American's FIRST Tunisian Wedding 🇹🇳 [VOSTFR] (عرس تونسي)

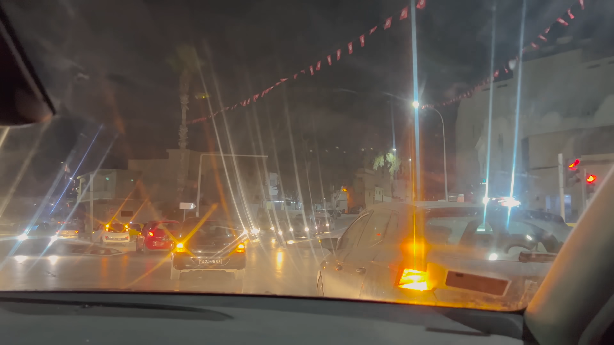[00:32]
where you drive as a group, flashing your hazard lights and honking the entire way.